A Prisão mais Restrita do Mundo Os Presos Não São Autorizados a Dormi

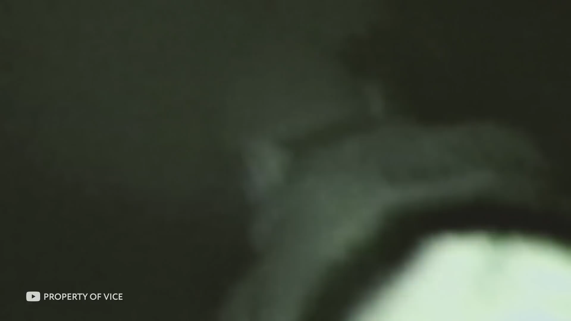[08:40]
Fizeram a maior fuga em massa da história de uma prisão brasileira.
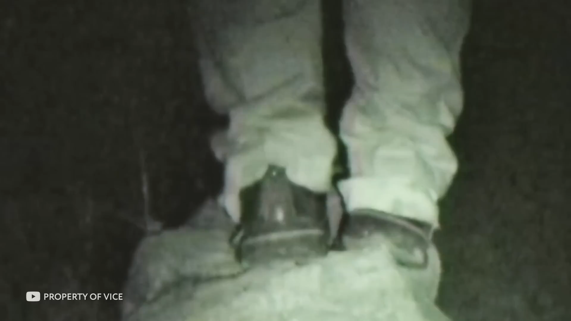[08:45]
105 pessoas escaparam por passagens subterrâneas pré-cavadas conectadas à rede do esgoto.